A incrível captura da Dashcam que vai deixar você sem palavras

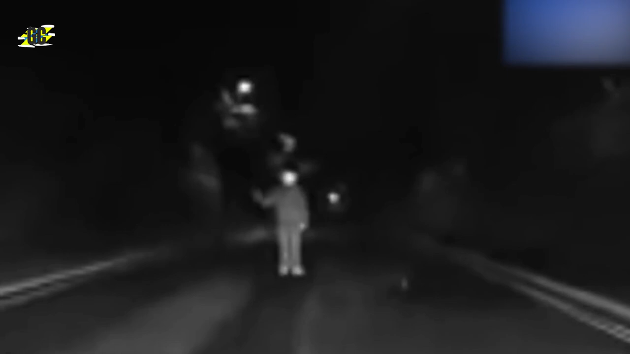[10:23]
Neste caso, uma família estava dirigindo por uma estrada em South Yorkshire, Reino Unido, no final da tarde. De repente, eles se depararam com algo que certamente faria você correr em direção ao banheiro mais próximo. Um indivíduo vestido com uma roupa de palhaço completa apareceu na frente do carro e acenou. No entanto, o palhaço não apenas acenou e deixou-os passar. Ele começou a correr em direção ao veículo com intenções desconhecidas.